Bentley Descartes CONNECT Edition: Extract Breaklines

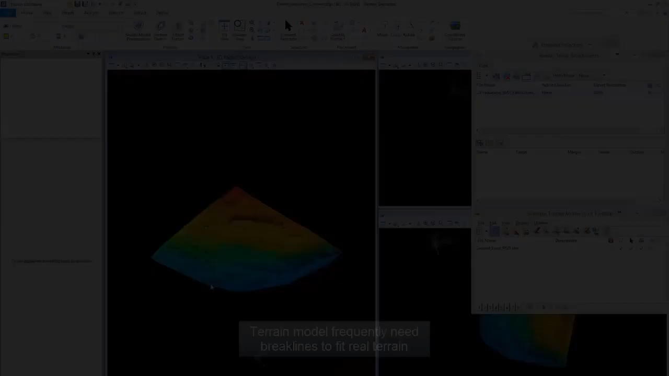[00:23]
Update STM with Breakline Terrain Model frequently need breaklines to fit real terrain.
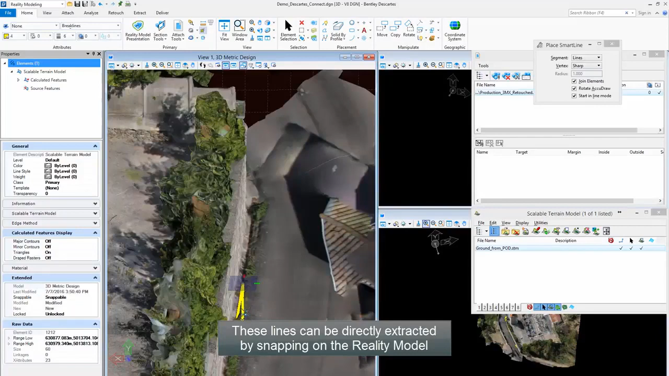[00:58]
Or the Section Tools can be used for a more accurate pointing.
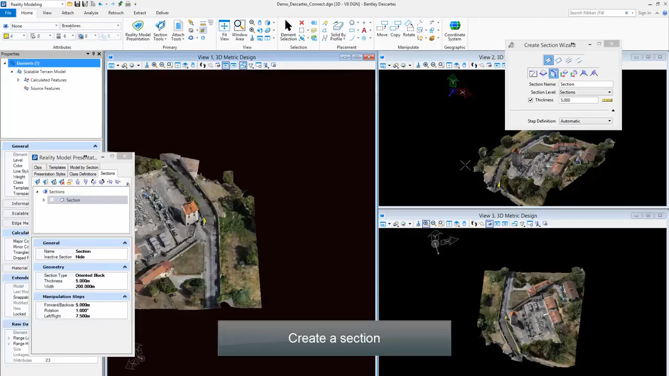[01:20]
Create a Section Step 6. Define Section Settings Step 6.
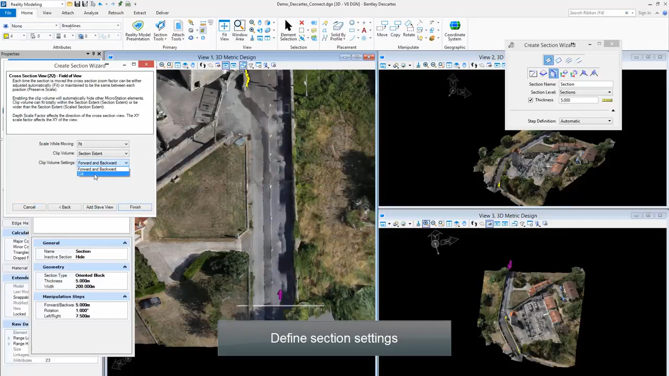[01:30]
Define Slave View Step 6. Create a New Line Define the starting point in any view.
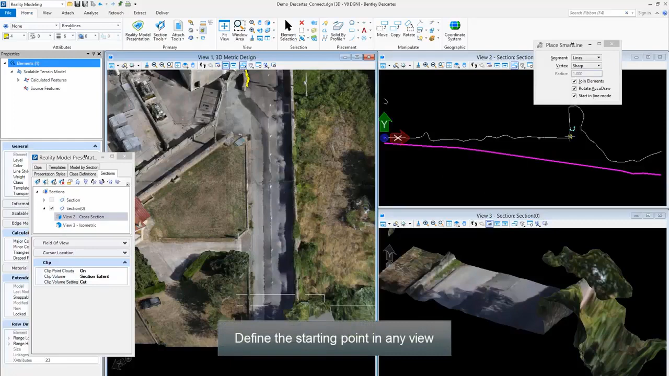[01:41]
Move the section forward and define waypoints.
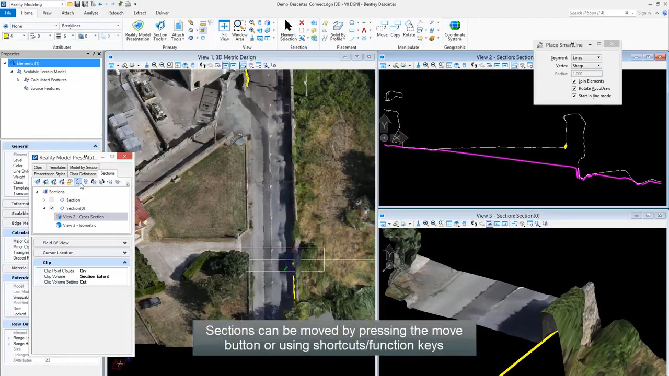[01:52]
Sections can be moved by pressing the Move button or using shortcut slash function keys.
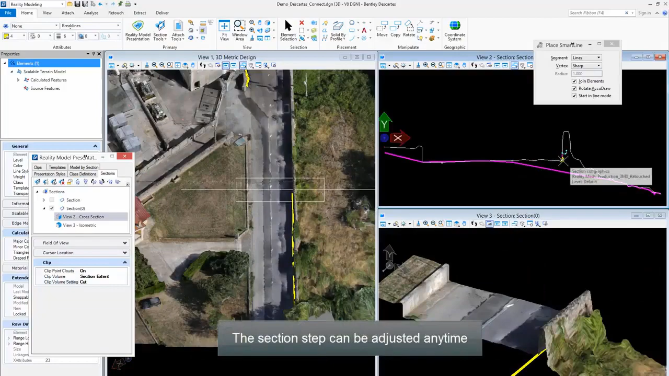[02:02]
The Section Steps can be adjusted any time.
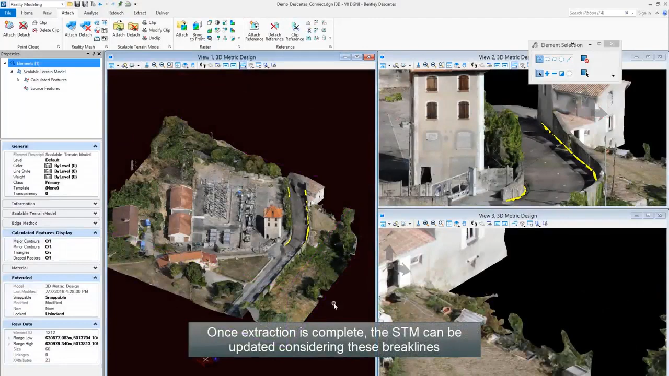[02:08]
Once Extraction is complete, the STM can be updated considering these breaklines.
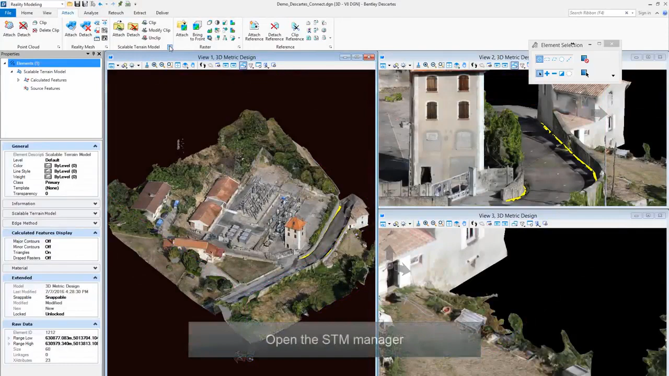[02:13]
Open the STM Manager.
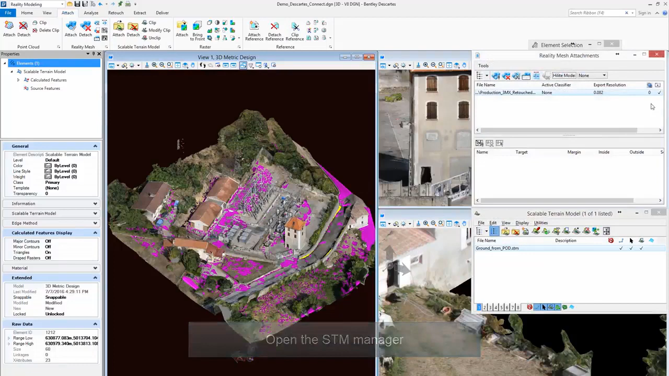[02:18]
Display the STM. Display the STM.
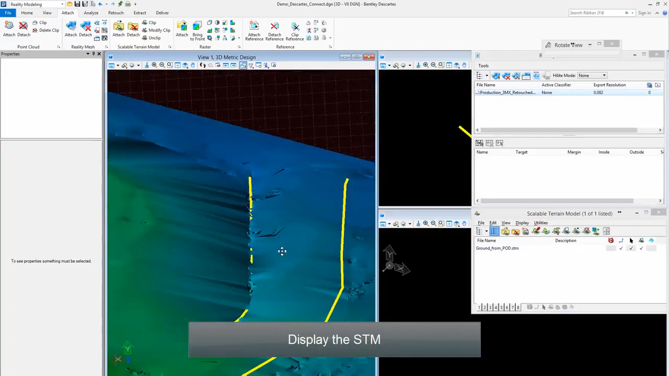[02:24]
Modify it by appending the breaklines.